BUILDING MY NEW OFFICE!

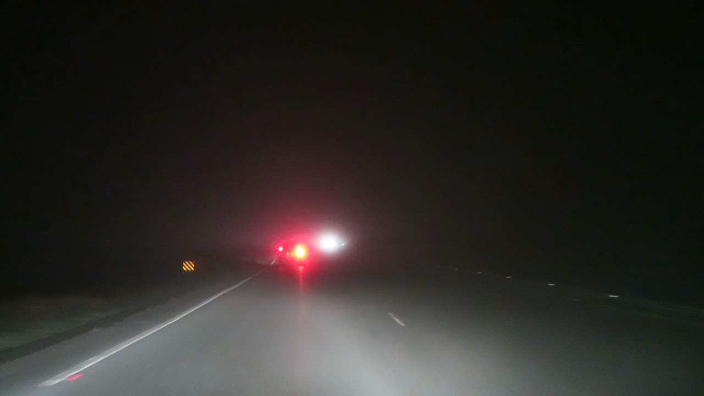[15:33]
You see the light coming there? That's a car. But it's just, it's crazy how foggy it is. Like, I can only see the car in front of me, that is it. And obviously the one's coming now. But it's so scarily foggy. Good morning, guys. Yeah, we are not at the match anymore. It's the next day.